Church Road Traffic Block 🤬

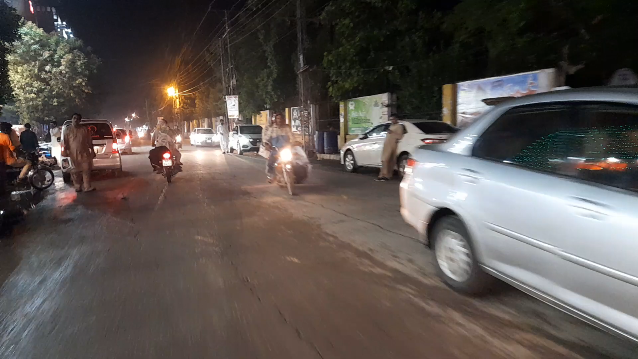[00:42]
گرجنوں کارے کھڑی ہوتی ہیں لائنے لگی ہوتی ہیں انہوں نے تجابزات کی ہوئی ہیں اپنی تو جب بات کریں گے تو ان لوگوں کو یہ بات تنقید لگے گی اور ان لوگوں نے اس کی صلاح نہیں چاہنی صرف الٹا
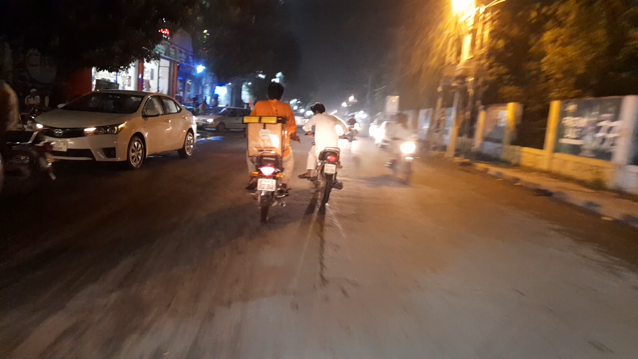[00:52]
ہم پر ہی بھونکنا ہے پھر میں یہ کہتا ہوں ہاتھی چلے بزار کتے بھونکیں ہزار بھی بھونکتے رو بھائی ہم تو ویڈیوز بنا کے چھوڑیں گے ہم نے تو حقیقت دکھانی ہے اور ٹریفک کی جو پلان ہے اور جو تجابزات کی ہوئی ان پلازا